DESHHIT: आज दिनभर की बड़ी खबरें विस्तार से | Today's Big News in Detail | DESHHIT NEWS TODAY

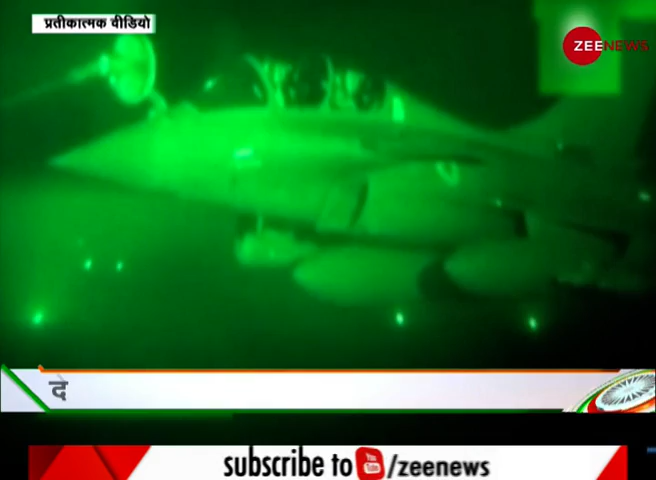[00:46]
سے بڑا سندیش ہے کہ دن ہو یا رات ہر سمیں اٹیک کے لیے تیار ہیں رفایل